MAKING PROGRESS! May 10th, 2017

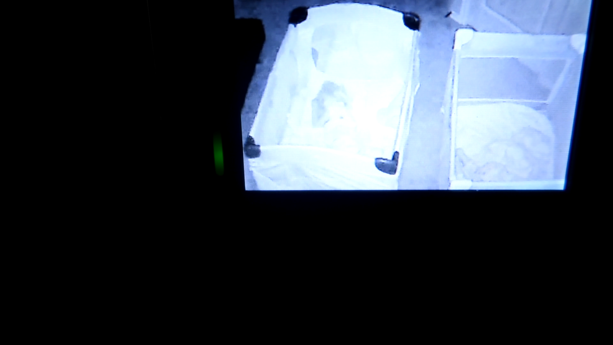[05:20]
Alright everyone, this is a momentous occasion here. It's not focusing very well, but Peyton is over there sleeping.